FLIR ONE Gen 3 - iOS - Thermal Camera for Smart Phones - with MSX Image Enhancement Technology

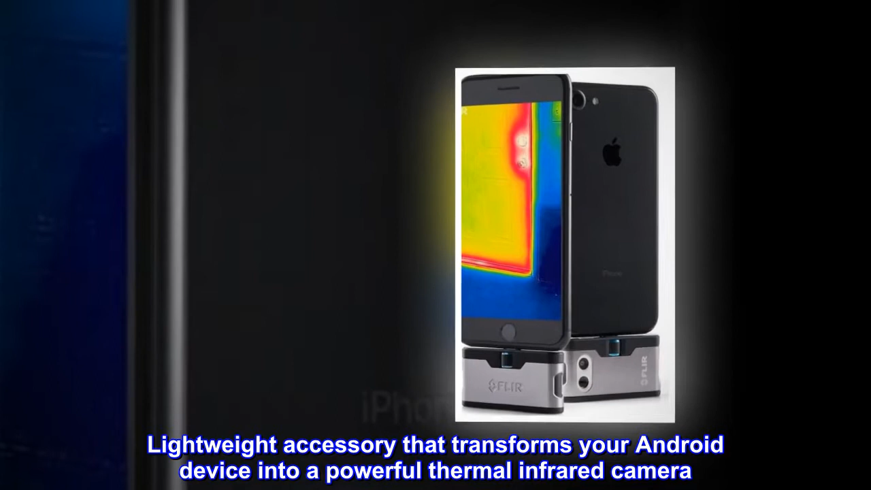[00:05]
Free FLIR ONE mobile app, recently updated, with exclusive content,
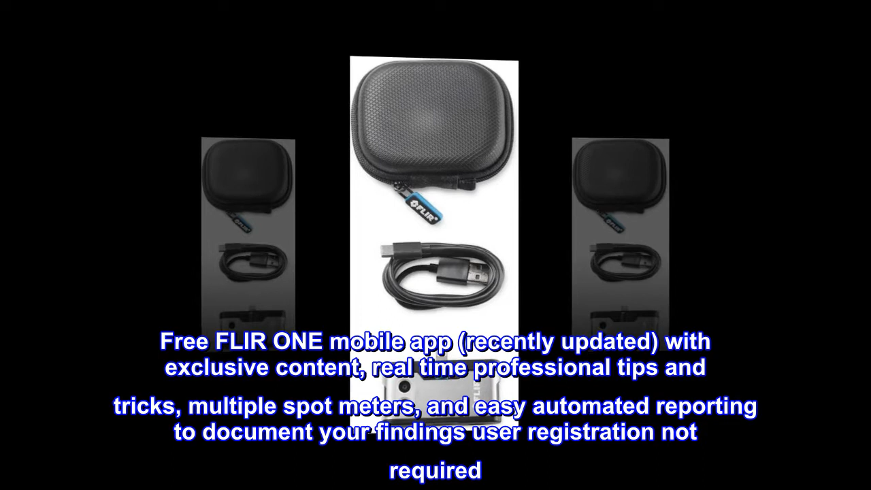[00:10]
real-time professional tips and tricks, multiple spot meters, and easy automated reporting to document your findings. User registration not required.
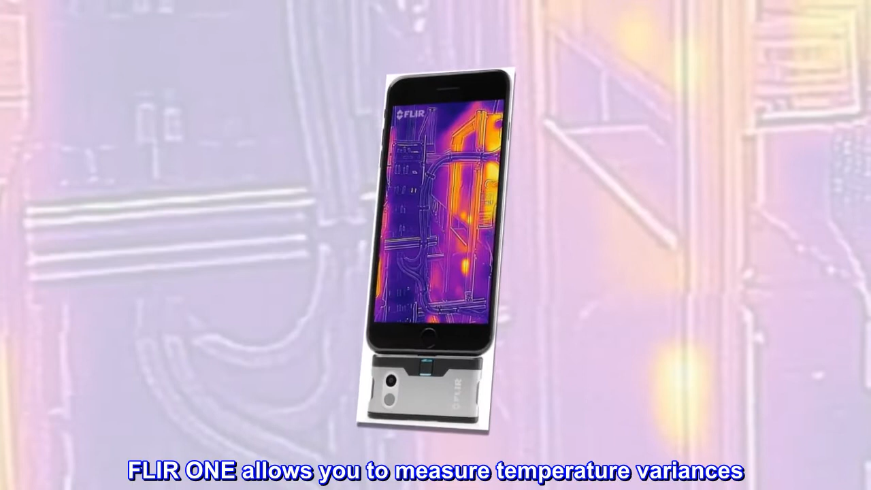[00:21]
FLIR ONE allows you to measure temperature variances, capture and share thermal images and videos.
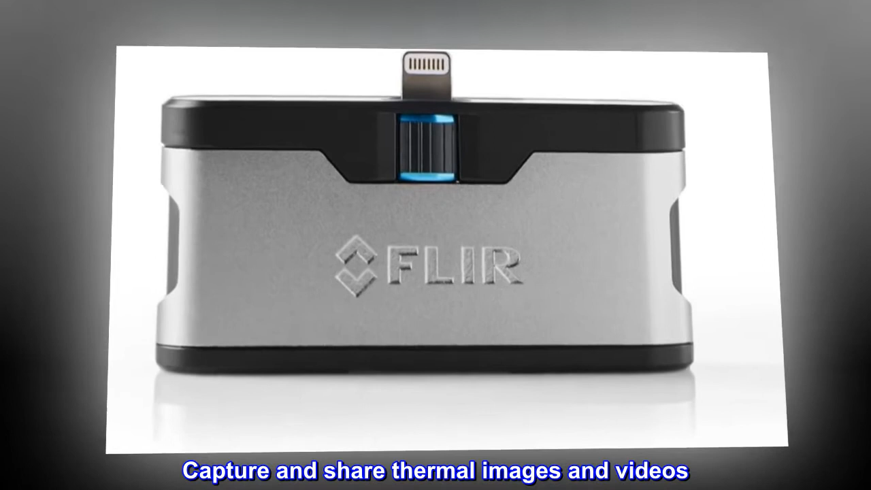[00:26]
Exclusive MSX technology blends thermal and visible spectrum for more detail and enhanced resolution.
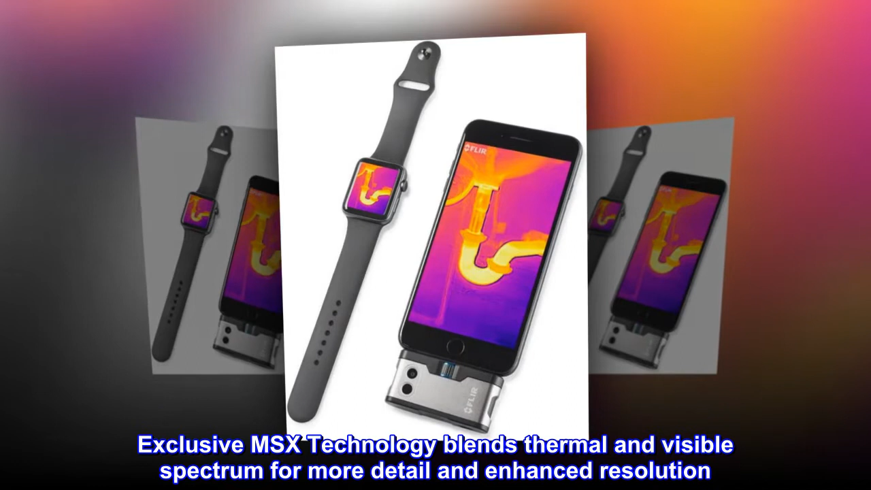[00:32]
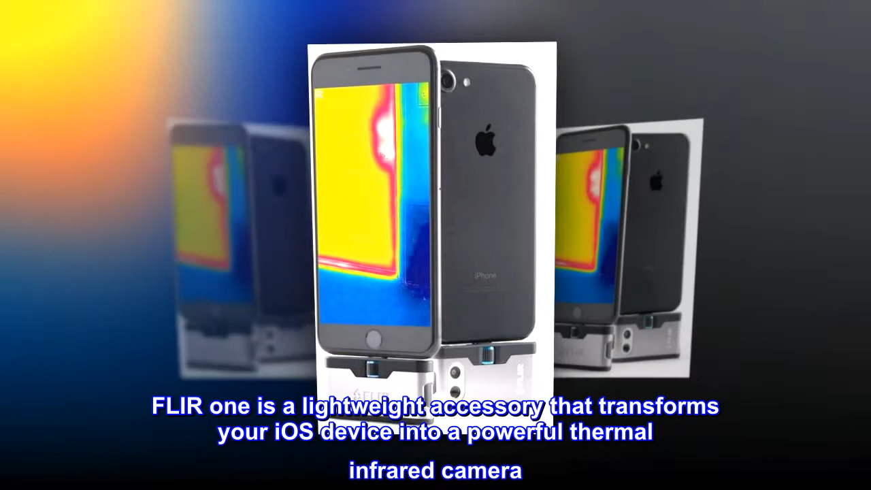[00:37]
FLIR ONE is a lightweight accessory that transforms your iOS device into a powerful thermal infrared camera.